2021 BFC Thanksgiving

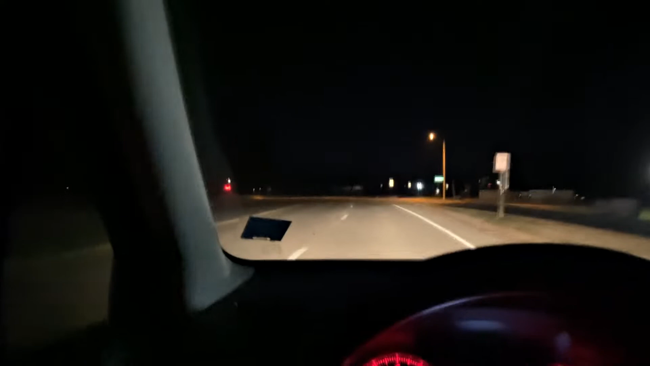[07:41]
I'm coming home and you're gonna get to see the lights, how they look at night. That's right.